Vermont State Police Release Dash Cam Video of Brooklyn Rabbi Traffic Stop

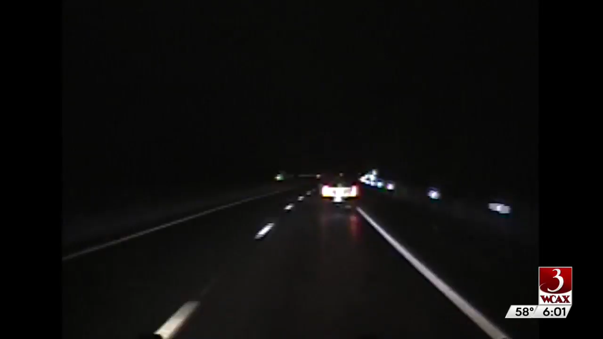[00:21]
Well, state police say trooper Justin Thompson initiated the stop for speeding, alleging the rabbi was going 83 in a 65.